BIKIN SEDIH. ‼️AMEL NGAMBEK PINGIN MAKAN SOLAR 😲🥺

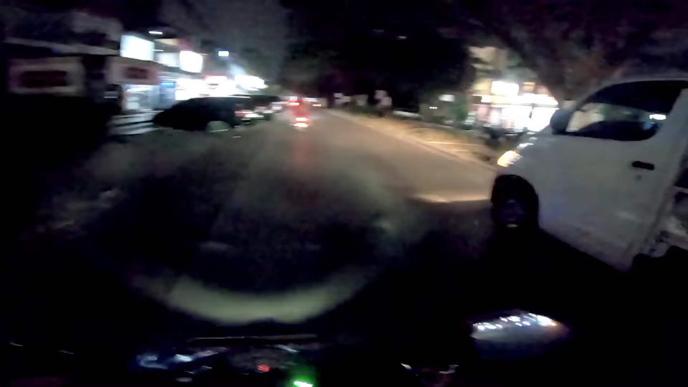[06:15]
Soalnya tadi pingin solarnya tutup. Enggak ada. Dia nangis-nangis, guys. Kayak bocah kecil. Jangan panggil aku anak kecil, paman. Iya. Jadi kita mau pulang, guys.
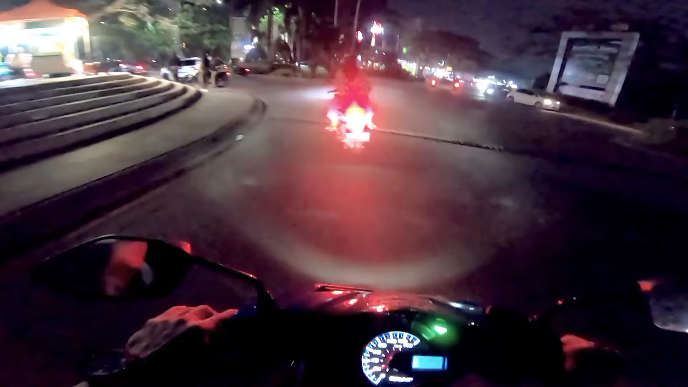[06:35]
Kita berada di Cipes ya, cuy. Ayang mau jajan apa lagi? Hah? Mau jajan apa lagi?